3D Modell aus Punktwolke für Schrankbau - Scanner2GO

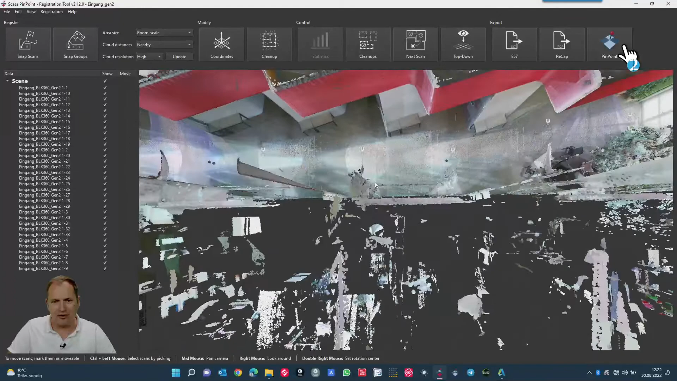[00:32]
Ich möchte hier in dem Zusammenhang auch zeigen, es geht hier uns um diesen Bereich.
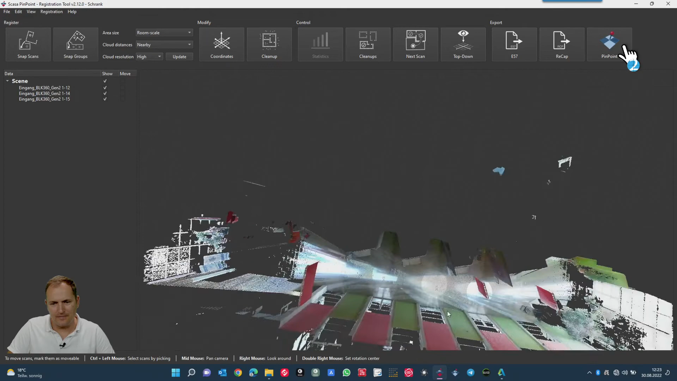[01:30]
So, wenn ich da jetzt drauf schaue, dann sehe ich halt, das ist hier dieser Bereich.
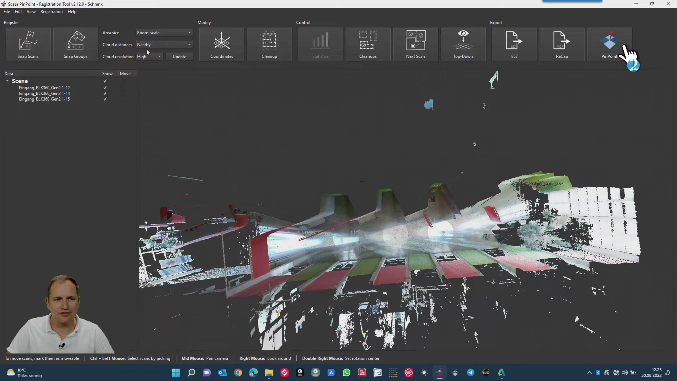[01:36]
Um das besser freistellen zu können, gehe ich jetzt hier auf View, Autographic Projection. Das heißt, ich schaue jetzt direkt von oben drauf, habe jetzt hier keine Perspektive mehr drin. Dann gehe ich auf das Cleanup-Werkzeug, nehme meine Polygon-Lassung und stelle mir hier diese Kante frei.
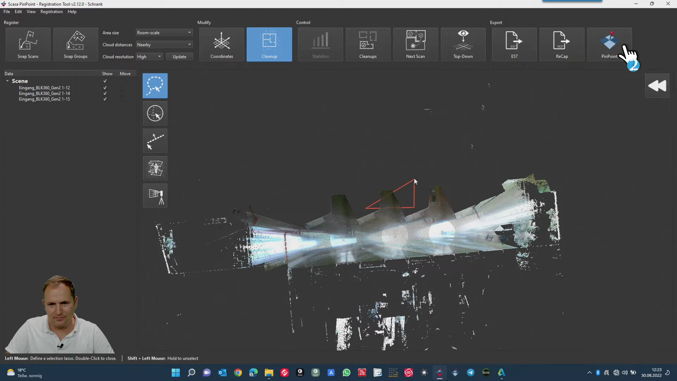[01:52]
Mit einem Doppelklick schließe ich das Ganze ab. Und dann ist diese Nische selektiert.
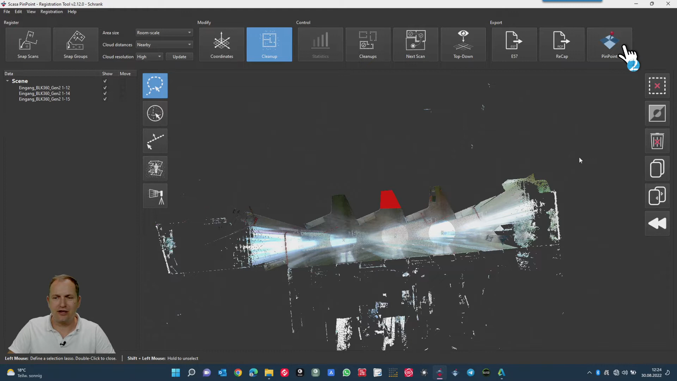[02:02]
Ich möchte die natürlich nicht löschen, sondern kehre die Auswahl um und drücke dann auf Löschen. Als nächstes übergebe ich diese Punktwolke dann nach Pinpoint-Model, also vom Registrierungstool gehen wir dann in das Model.
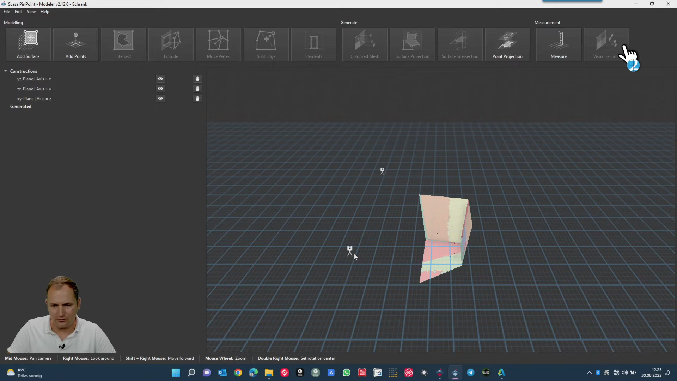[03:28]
Das heißt, wenn ich jetzt mal hier reingehe in mein Projekt, dann sehe ich halt hier meine Rückwand und ich möchte von der Rückwand 40 Zentimeter Offset, möchte ich eine Konstruktionsebene haben, dass ich weiß, wie weit ich das Ganze modellieren muss. So, jetzt haben wir folgenden Fall. Durch diese 4 Millimeter sehen wir, dass die Rückwand hat drei wesentliche Schattierungen oder vier. Wir haben hier den roten Bereich, hier diesen beigen, orangenen Bereich, dann hier unten den so türkisfarbenen oder grünlichen Bereich und hier unten so ein bisschen blau.
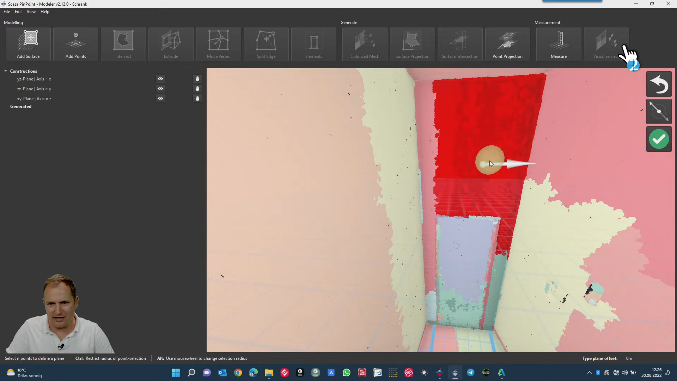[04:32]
Das heißt, ich gehe auf Edit, Add Construction Plane, wähle hier das obere Werkzeug rechts oben aus, wähle dann die Ebene, jetzt sieht man, ich habe die Ebene ausgewählt und selektiert werden natürlich die Punkte, die im Hintergrund zur Erstellung der Ebene genutzt worden sind. So, dann möchte ich die hier auch, das heißt, ich wähle hier die rote aus. Jetzt ist mein Ball etwas groß, dass ich versehentlich 2 auswählen könnte. Das heißt, ich drücke jetzt hier die Alt-Taste und mit dem Mausrad mache ich den Ball einfach etwas kleiner,
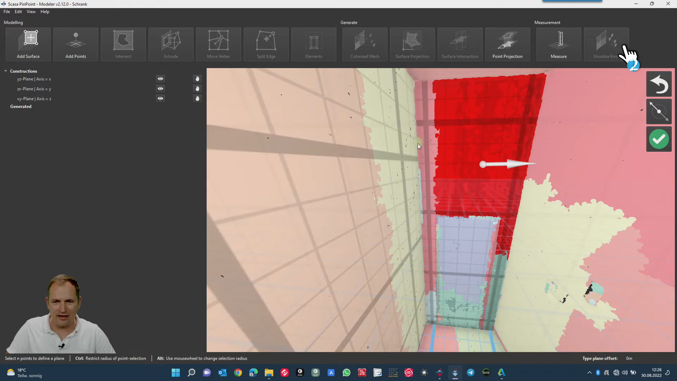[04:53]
dass ich filigraner fangen kann und jetzt wähle ich hier meine kleine rote Ebene und dann hier noch die grüne Ebene. Jetzt könnte ich hier unten noch die blaue mit dazu nehmen, den kleinen Bereich.
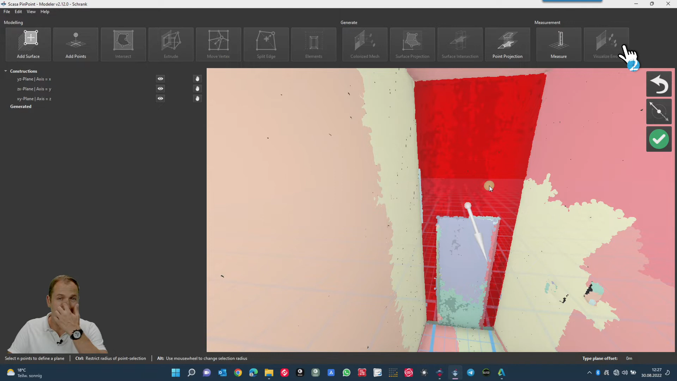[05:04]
So, und dann hätte ich eine relativ repräsentative Rückfläche, die ich quasi nach vorne verlängern möchte. Und jetzt sehen Sie, rechts unten steht Type Plane Offset. Ich gebe jetzt hier ein 0.4,
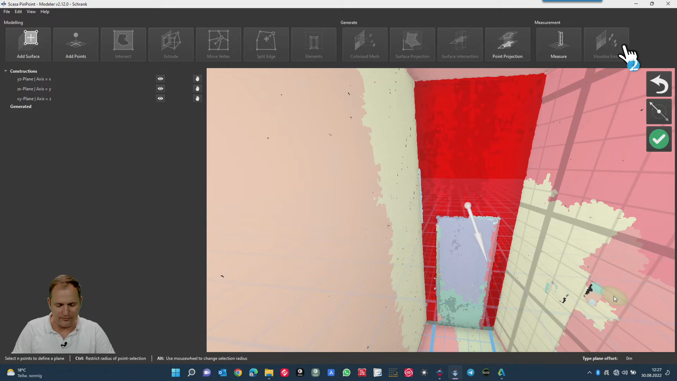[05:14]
wir hatten gesagt, 40 cm möchten wir haben und drücke Enter.
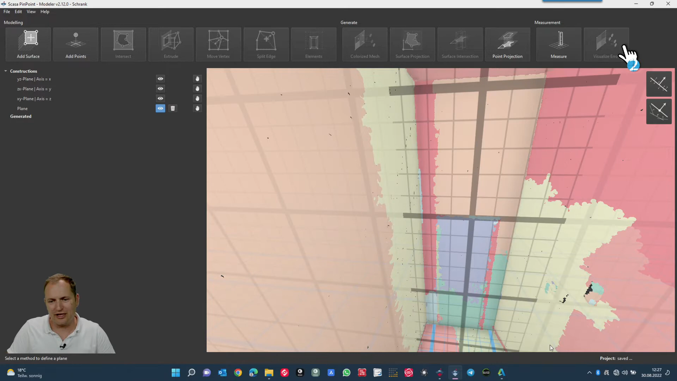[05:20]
So, jetzt steht hier in dem Modell direkt diese Konstruktionsebene drin. Ich jetzt mal hier von der Seite drauf schaue.
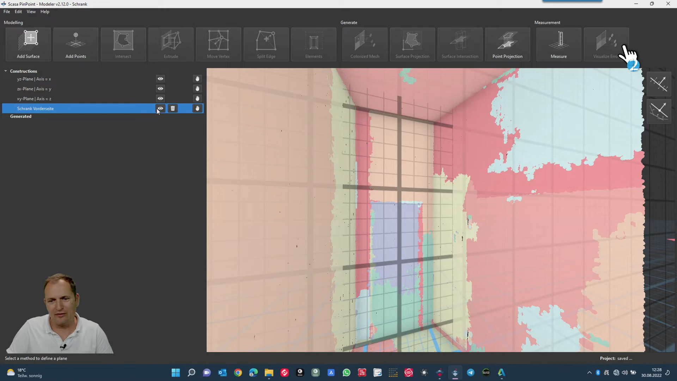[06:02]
Und ich benenne sie um und nenne sie einfach mal Schrank vor der Seite, damit ich das zuordnen kann. Und ich blende die aus, weil die stört mich hier in der Modellierung. Dann modelliere ich als erstes mal die Rückseite. Auch das Koordinatensystem blende ich aus. Das möchte ich auch nicht sehen. So.
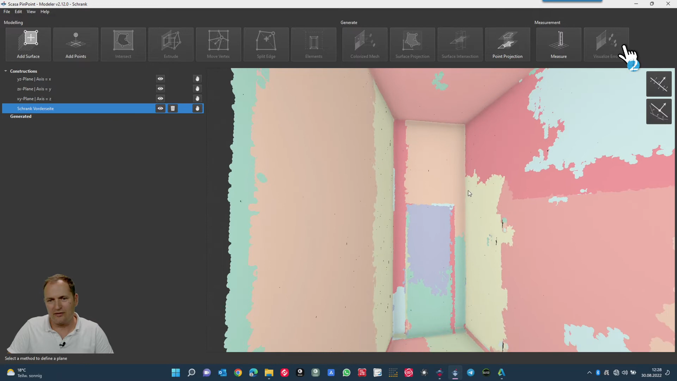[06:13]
Und dann fange ich an mit Modellieren. Einfach hier Add Surface aktivieren. Und dann kann man natürlich so eine Ecke fangen, indem man drei Ebenen, also ein Punkt entsteht immer dann, wenn drei Ebenen sich schneiden. Zwei Ebenen führen zu einer Kante und die dritte Ebene liefert den Punkt, den Eckpunkt. Ich würde Ihnen empfehlen, um es möglichst genau zu machen, lieber hier so etwas entfernt die Ebenen zu selektieren. Also Ebene 1, Ebene 2, wir sehen die Kante. Ebene 3 wäre der Punkt.